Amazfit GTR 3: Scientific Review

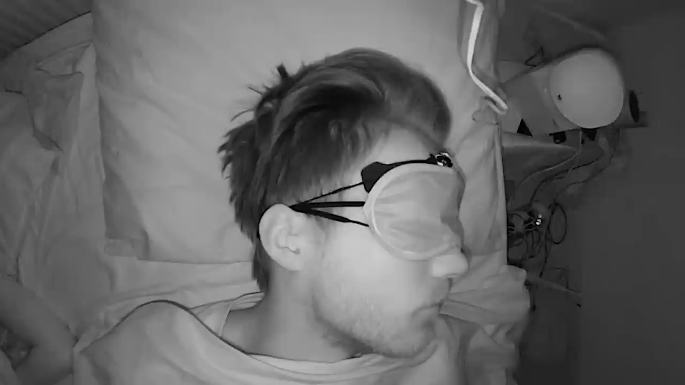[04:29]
Dream2 headband and finally I recorded myself using an infrared camera.